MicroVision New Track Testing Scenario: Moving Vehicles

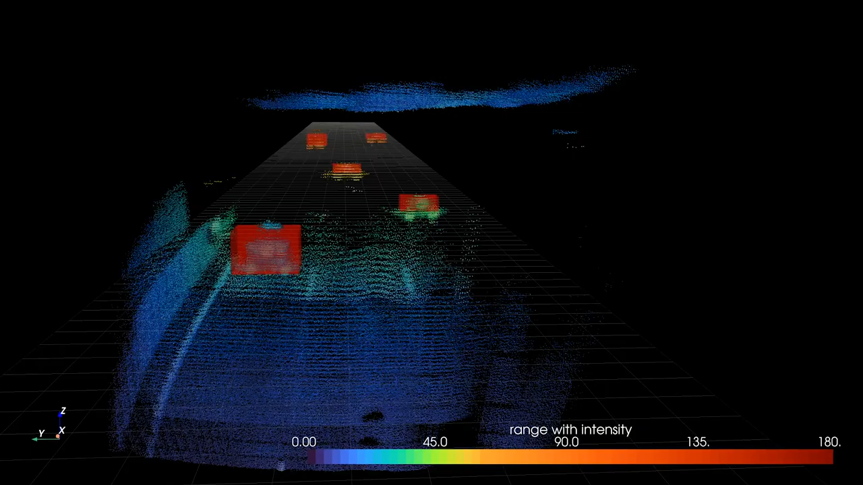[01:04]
While other sensors claim to offer instantaneous velocity, their approach fails to meet OEM requirements. We look at an object across multiple frames.